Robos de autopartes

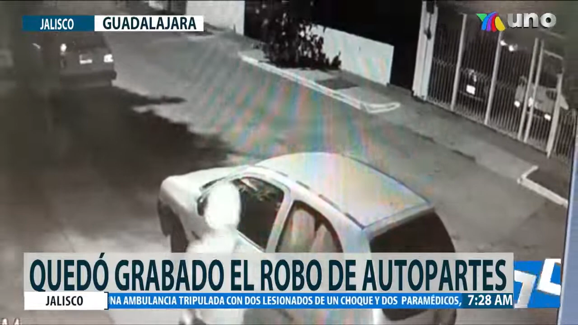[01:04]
Ocurrió en la colonia Vallarta San Jorge en Guadalajara. Un sujeto observa un vehículo, luego se percata que nadie lo ve e intenta abrir la ventana del automotor. Al ver que alguien se acercaba, se retiró del vehículo,
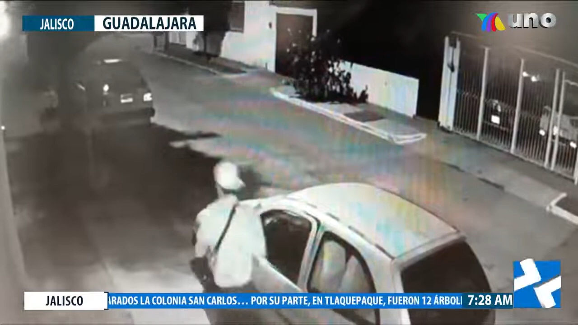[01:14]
regresa y hace presión con su pie para jalar la lámina.
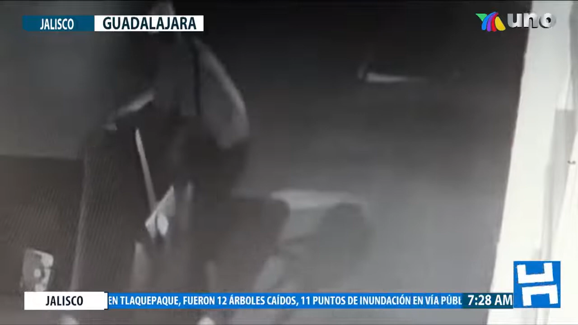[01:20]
Luego de varios intentos se dio por vencido al no abrir la ventana, pero sí causó afectación al vehículo.
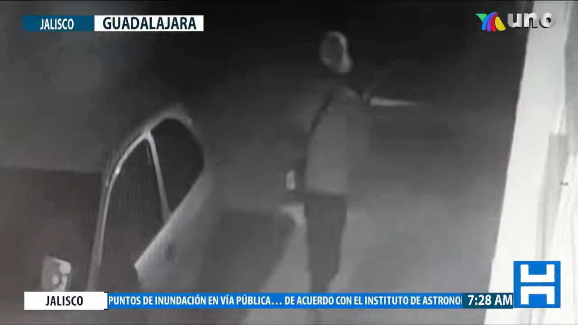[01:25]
Este era una colonia muy segura, muy tranquila entre vecinos, pero vienen delincuentes de otros lados y atentan con la vida de las personas.